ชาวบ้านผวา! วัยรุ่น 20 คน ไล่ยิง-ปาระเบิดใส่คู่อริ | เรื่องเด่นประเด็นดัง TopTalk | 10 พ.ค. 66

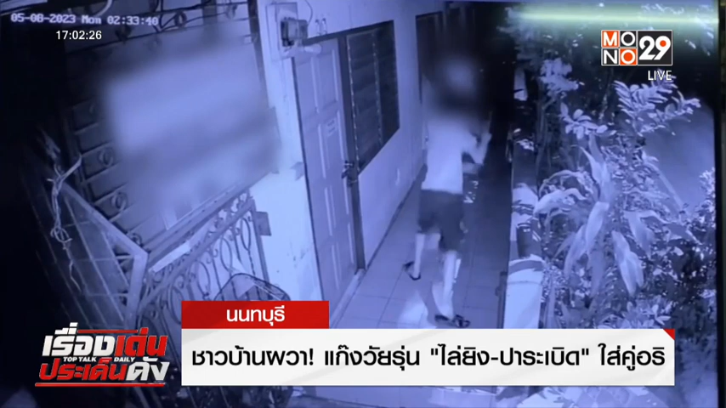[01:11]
เป็นภาพของคู่อรีค่ะในปากของใส่เขาด้วยพอโดนบุกมาถึงที่พักปับก็ต้องหลบหนีเพราะว่าอีกฝั่งหนึ่งที่เป็นคู่กรณีมาทั้งปืน มาทั้งระเบิดนะคะซึ่งก็น่ากลัวทีเดียวที 1700 ข่าวเราค่าไปพูดคุยกับปะตeseปะตeseวนี้ก็จะไปเจ้าของเช่านะคะร่อยฟẳงบอกว่าคืนเกิ